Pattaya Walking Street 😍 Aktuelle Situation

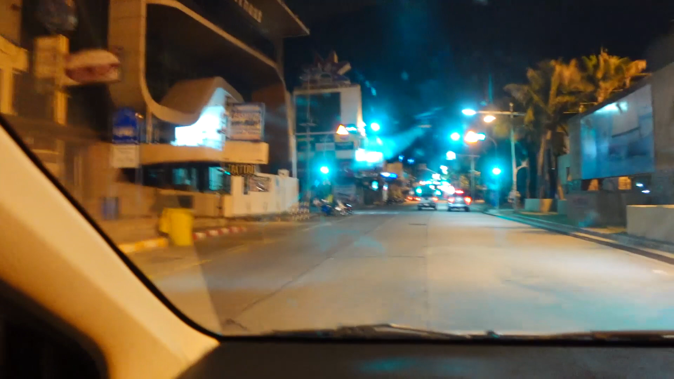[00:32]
Hier, wir sind in der Beach Road jetzt, in der sogenannten Coconut Bar.
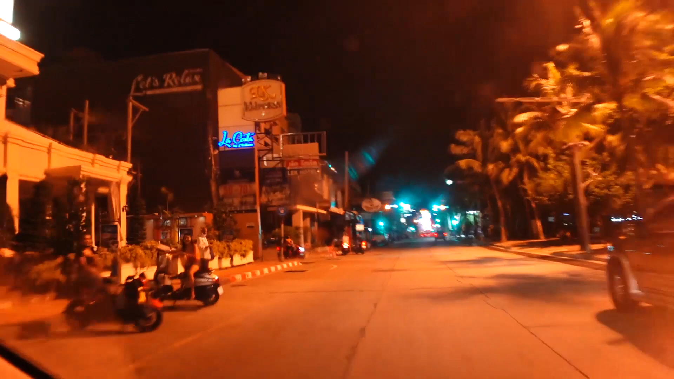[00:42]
Aber die stehen nicht mehr unter den Kokosnüssen, die eigentlich rechts wären, sondern die stehen alle eigentlich auf der linken Seite. Ich weiß nicht, es sind früher so viele Kokosnüsse auf die runtergefallen, dass die jetzt dann hier die Seite gewechselt haben.
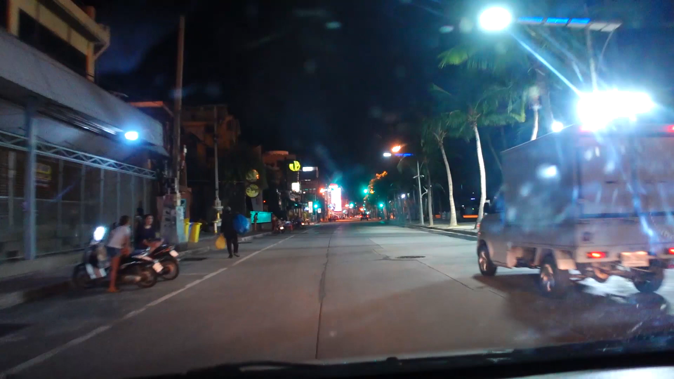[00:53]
Ich habe keine Ahnung. Der Strand hier hat alles echt einen guten Groove, muss man wirklich sagen.